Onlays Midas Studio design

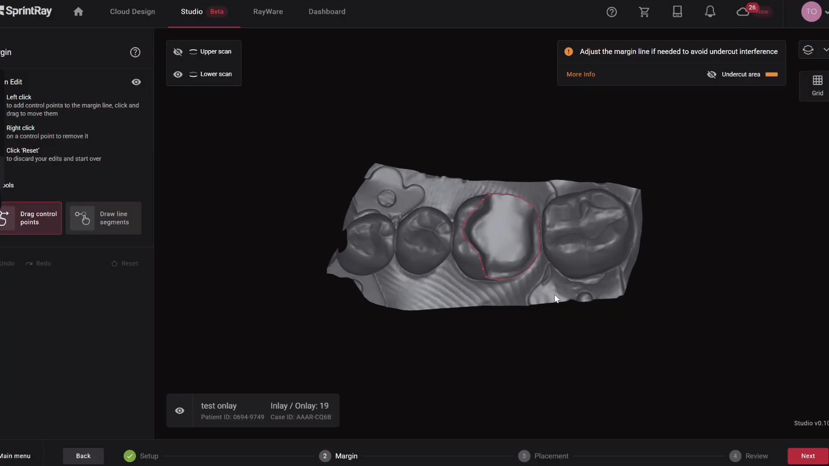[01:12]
We did scan with a rubber dam on, which is what I usually like to do. And sometimes that even throws off the AI more than if you didn't.
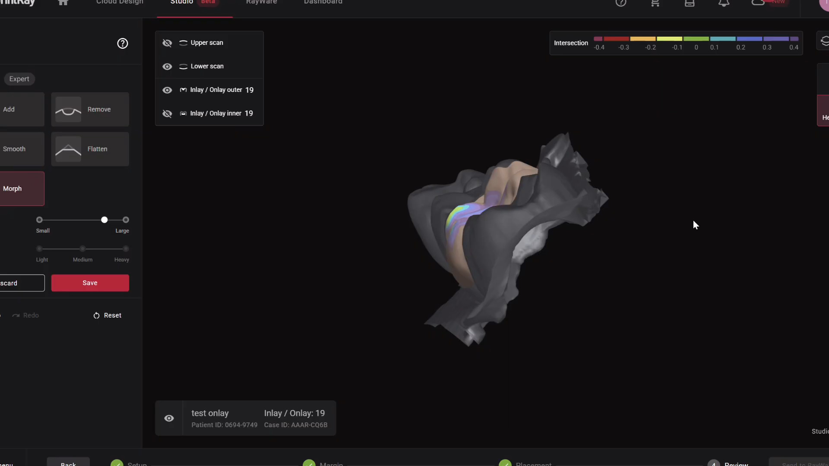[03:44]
It's 100 microns out of occlusion, which by the time you glaze it, it's going to be perfect.